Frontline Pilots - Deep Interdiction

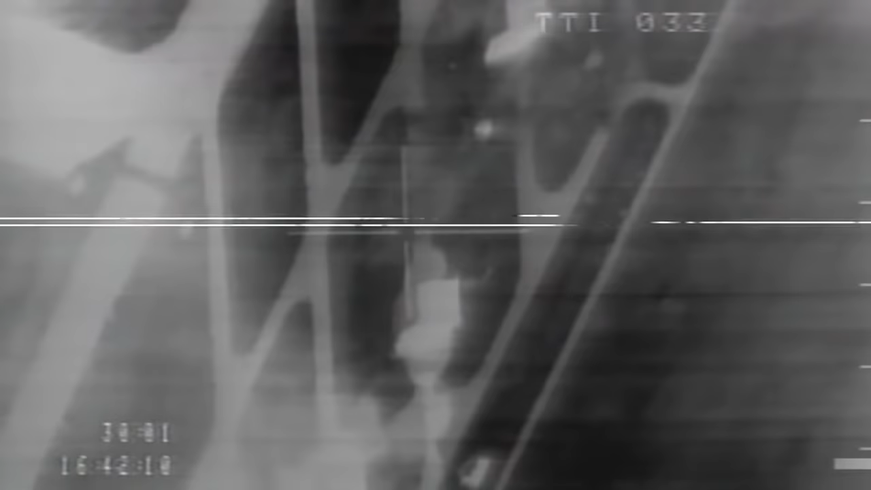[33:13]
and the pilot gets very, very precise steering cues, which he follows, and takes him exactly to the point of release for the weapon.
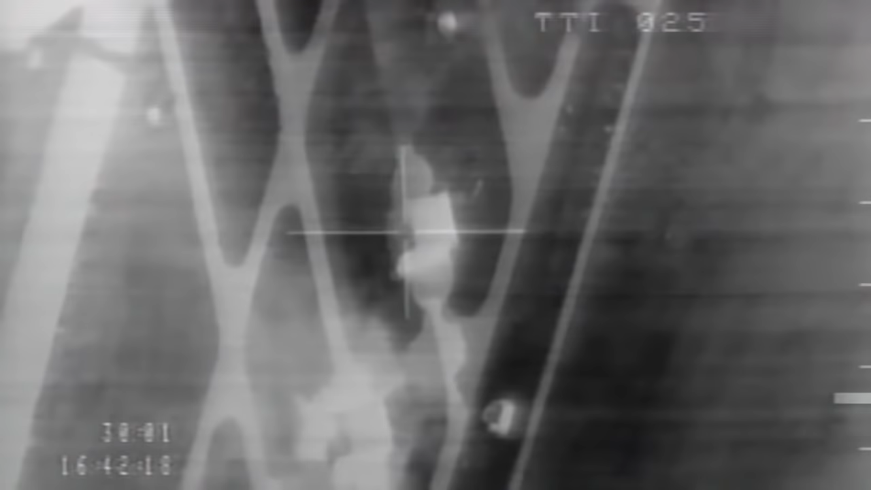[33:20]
When he fires a laser at a target, or at any point he wants to update, the laser energy is then reflected back to the PaveTAC pod, where it's interpreted and converted into range information,
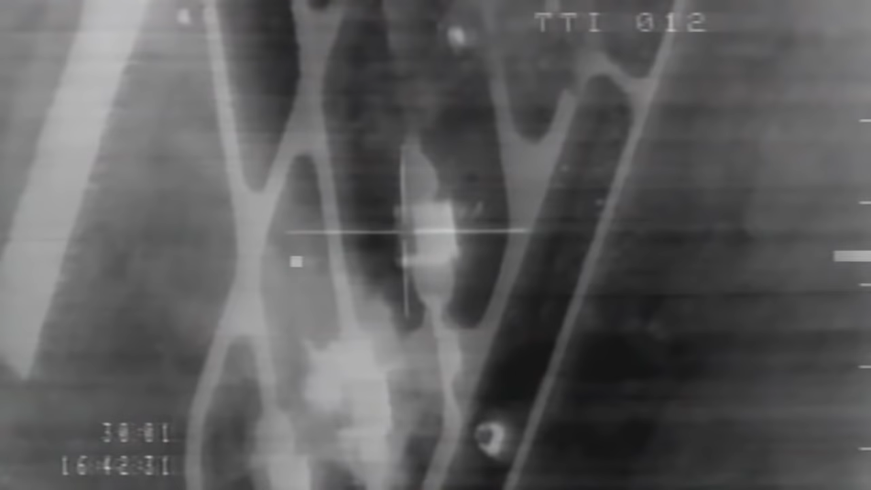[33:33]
and this range and angle information then provide very accurate updates to the navigation and the bombing systems of the aircraft. So we can use PaveTAC to very accurately find our targets and update our navigational systems,
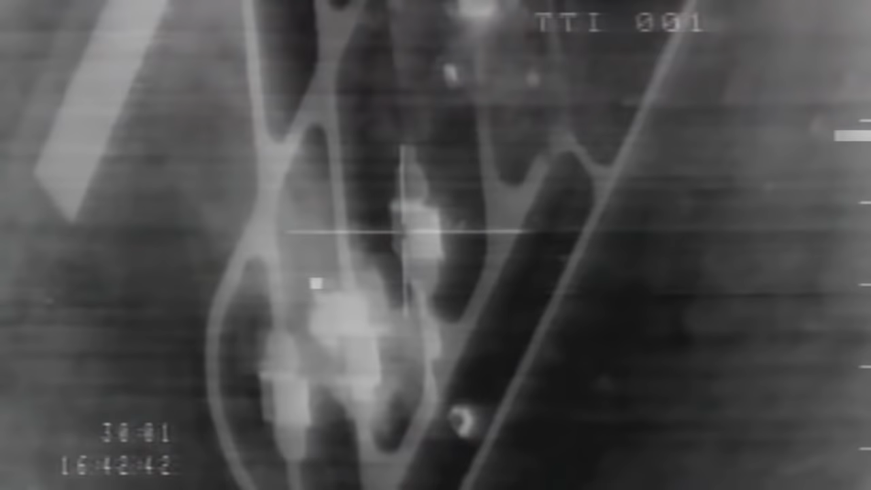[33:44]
and we can also use the PaveTAC laser to designate or steer laser-guided bonds.
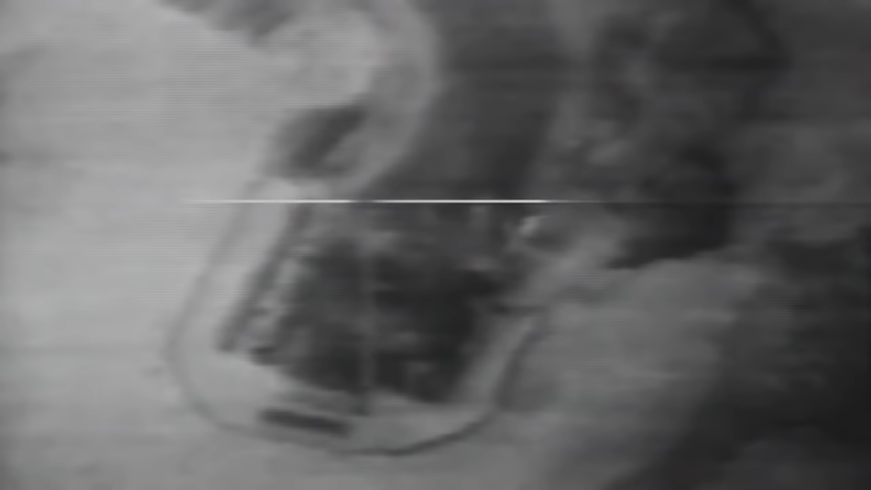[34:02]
Sometimes, depending on the bomb run, we'll actually increase the lights on board just inside the cockpit so we can take a real good look at the photos that we're carrying to make sure that what we're seeing on our sensor display is, in fact, what we're looking at on our pictures.
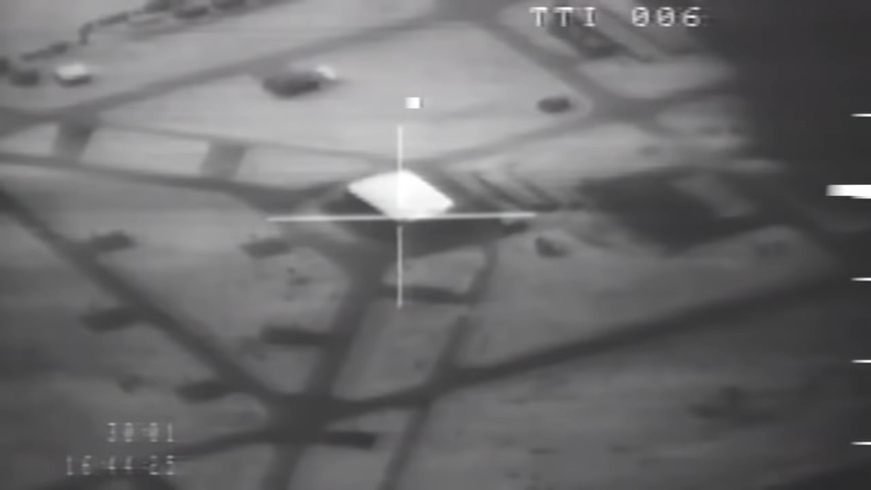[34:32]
It's coming right. 15 seconds. Coming back left now. Sloppy. Yeah, I know. Coming on the pickle button. Clear to pickle. Clear to pickle. Triple A is still below us. I'm calling buddy Spike. 3, 2, 1. Bomb's gone. Bomb's gone. Bomb's gone. Chop it, chop it, chop it.
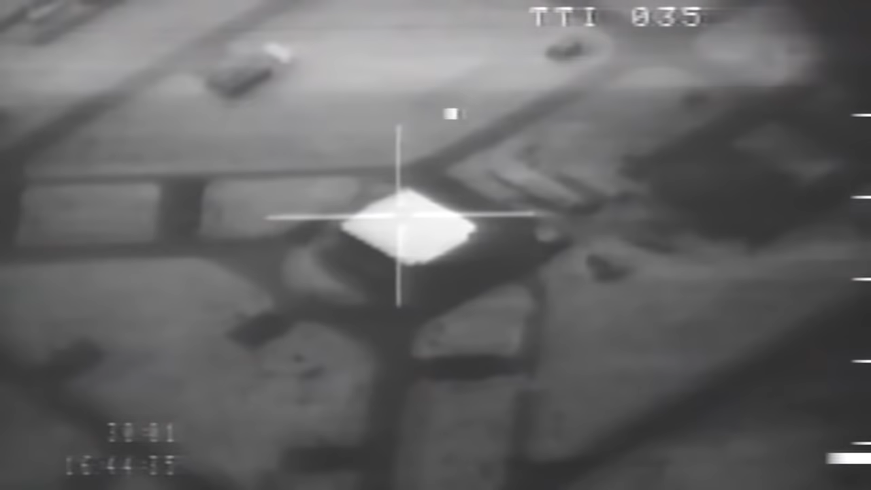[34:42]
Oh . Somebody blew up my dippy. All right, move it. I'm going to try. Borrow the laser, see if it gets there. Roger.
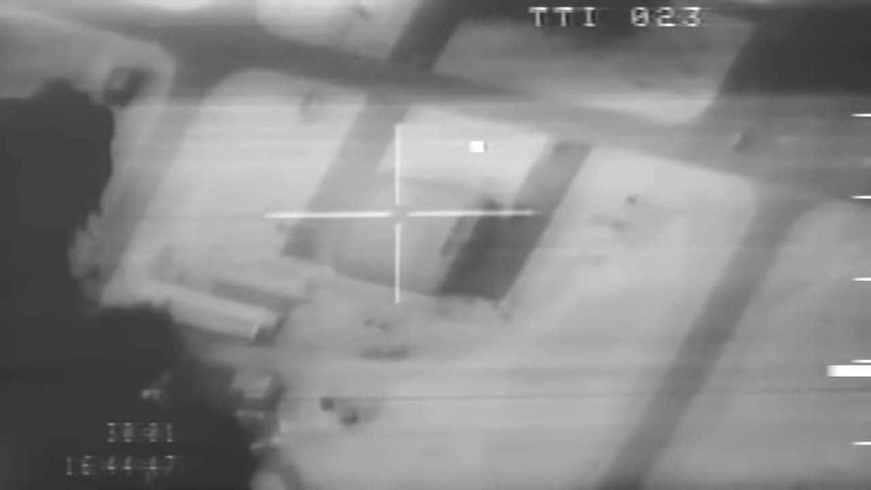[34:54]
You got 24 seconds. Oh . Somebody hit that one too. Got to keep moving it. Picture clean. Yeah. 1. Coming up on the heading. I don't think it's going to get there. Y'all, 10 seconds. Keep firing it. Too late now. Yep.
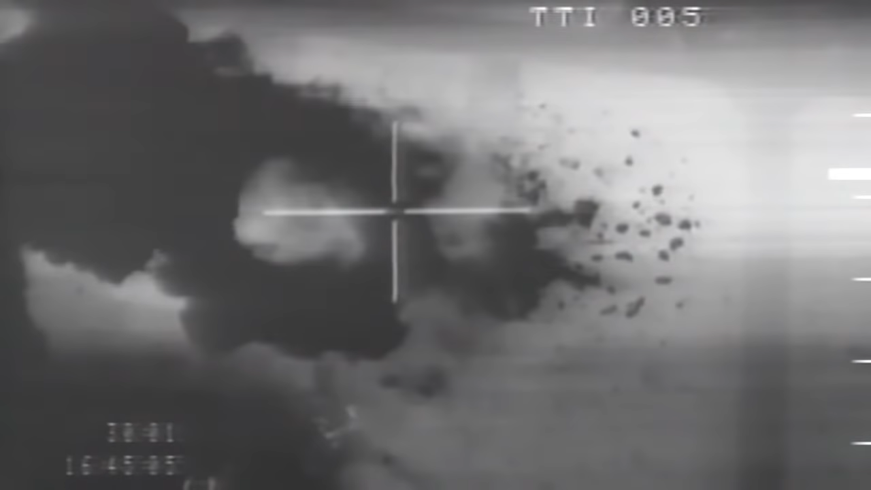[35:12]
5, 4, 3, 2, 1. Impact. Okay.
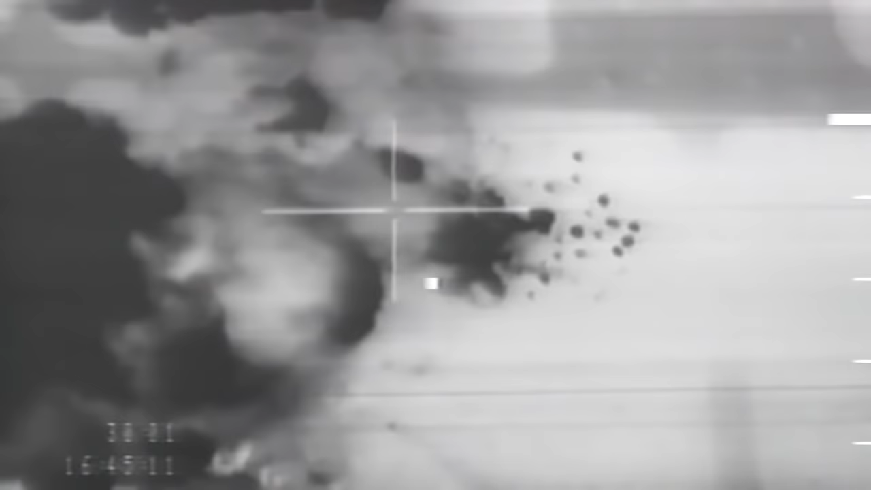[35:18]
A little long in the same area. Push 20.
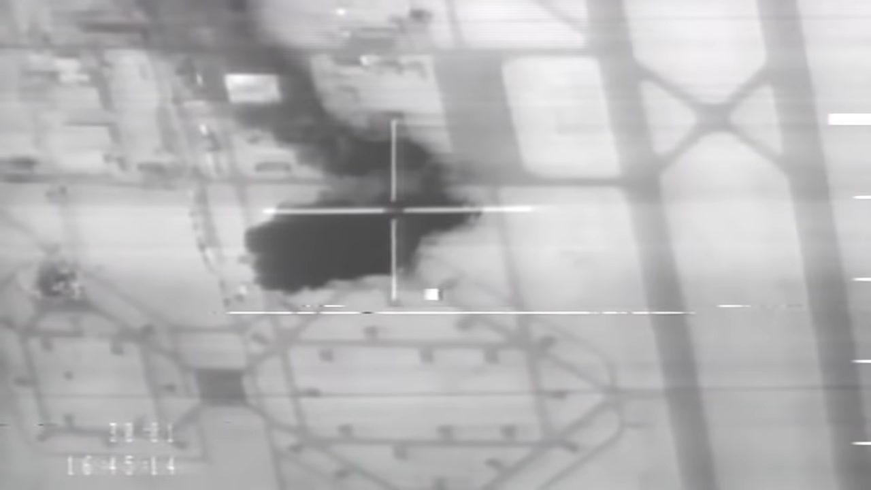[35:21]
All right. We call it a wheel.
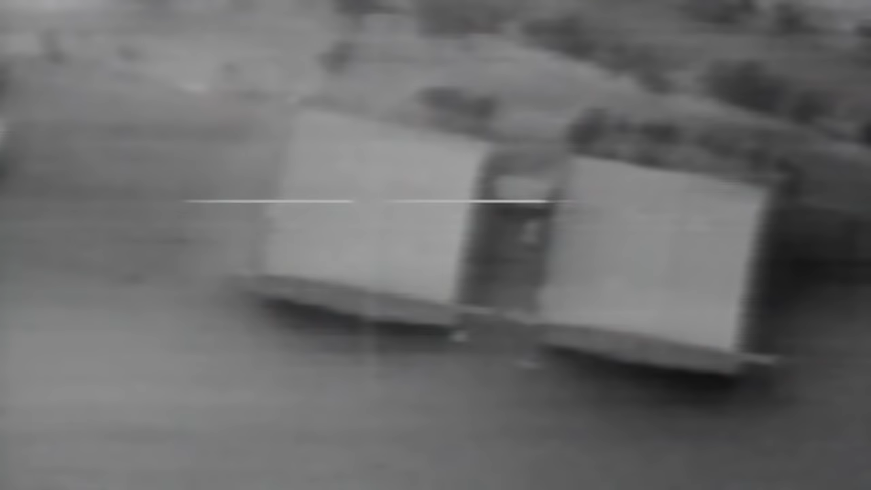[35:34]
And basically all you're doing is you're setting up between 50 and 20,000 feet above, you know, maybe a five mile radius around it. And again, we work in two ships in this case. And the first guy would roll in, drop his laser guy to bomb, pull off and guide it into the target. And then he would come off and the second guy would come in.
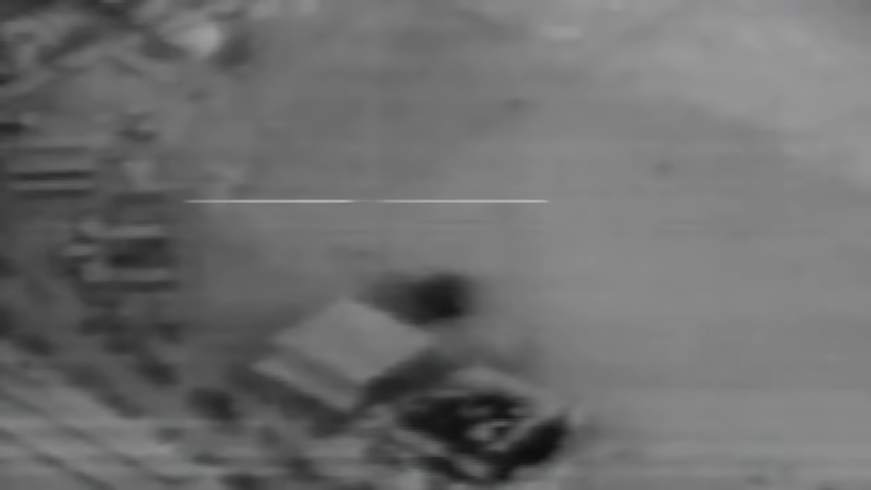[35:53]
And we had to do buddy lazing because a limited number of targeting pods, one per two ship.
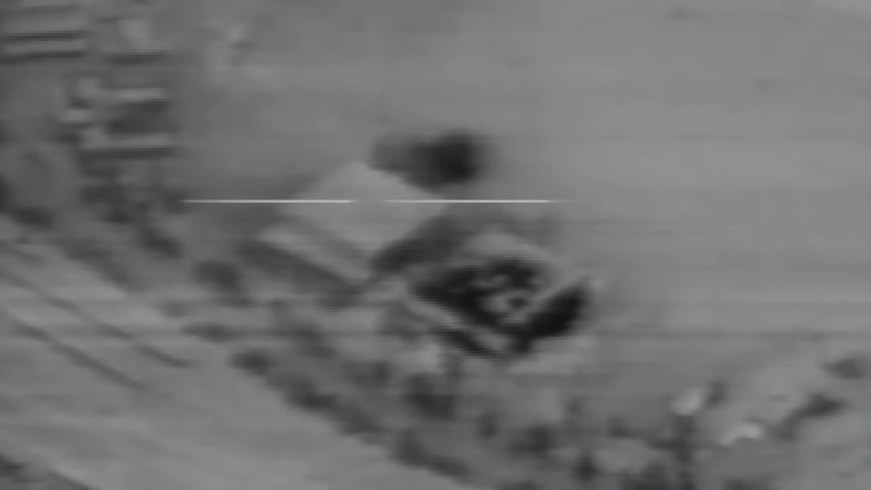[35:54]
So, uh, after the first guy with the target pod dropped his, he'd get into the wheel.
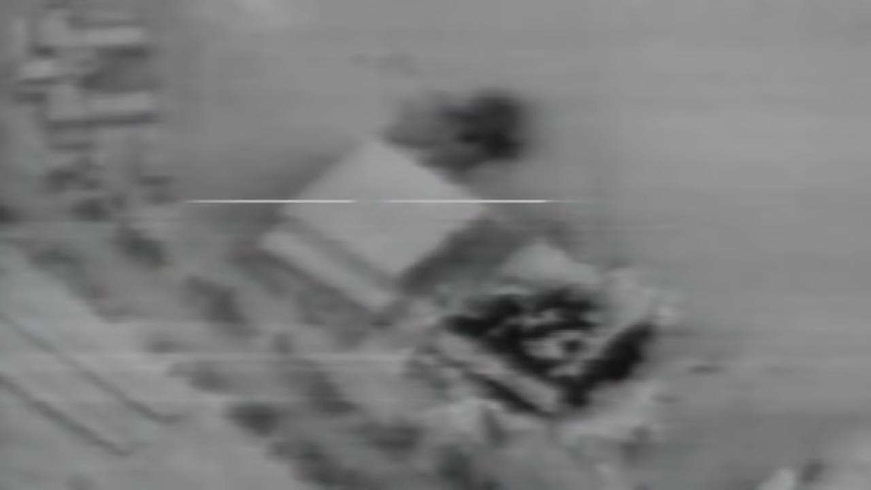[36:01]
The other guy would drop his bomb somewhere in the ballpark. And then while his bomb, after his bomb came off, the guy was in the wheel arcing the target would guide the bomb in, which was called buddy lazing.
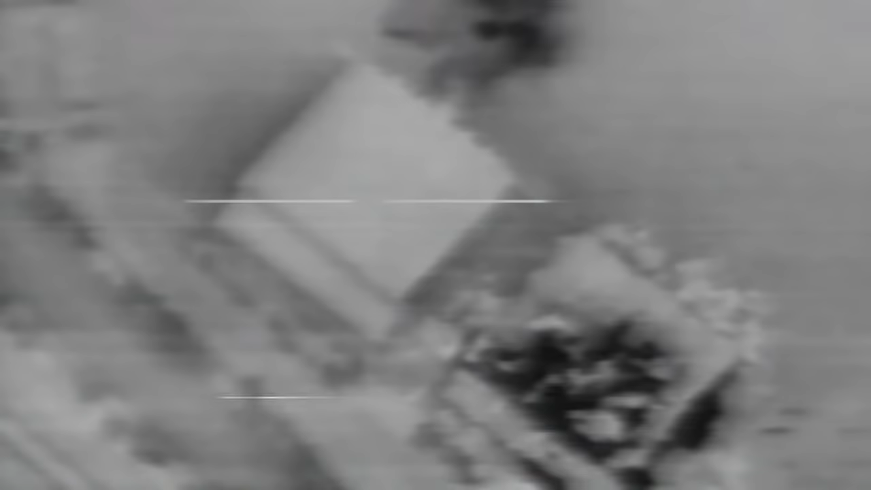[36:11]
So, and that we were able to get, uh, 16, um, GBU 12s off instead of just having eight per jet. So it worked out well.
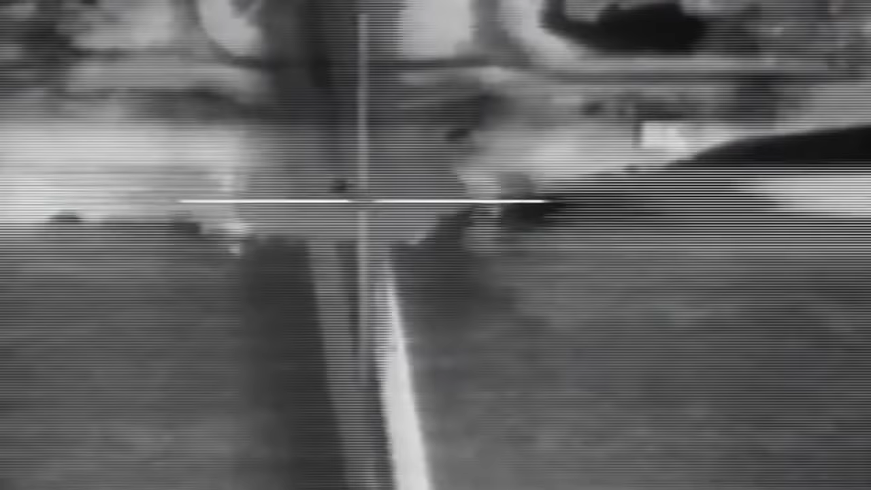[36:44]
As soon as the bomb hit the ground, however, every gun they had would start firing at you. Uh, normally firing at either the sound or their guess as to where you were.
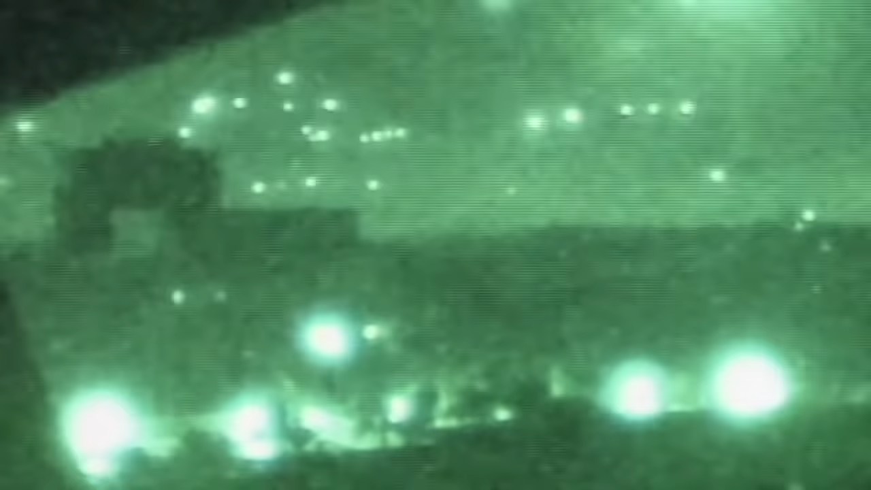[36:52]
Mostly seemed to be barrage type fire and was predominantly behind the aircraft.
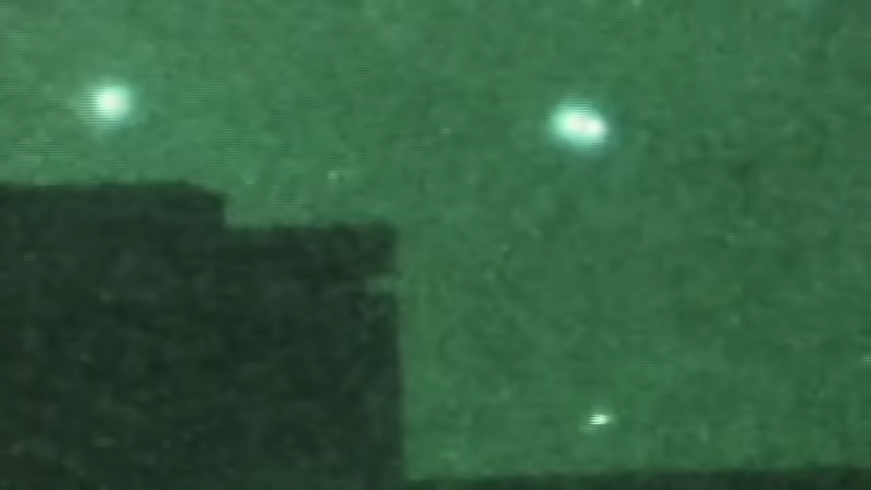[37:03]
The Iraqis didn't know we were there until the first bombs went off.